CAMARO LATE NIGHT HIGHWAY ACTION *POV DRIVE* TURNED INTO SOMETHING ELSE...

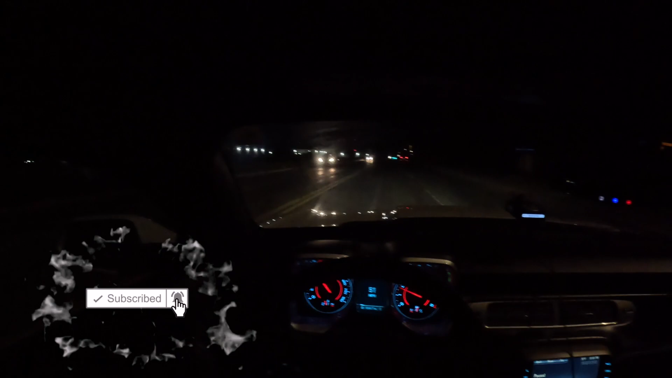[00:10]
challenger just stepped on it in the other lane though going the other way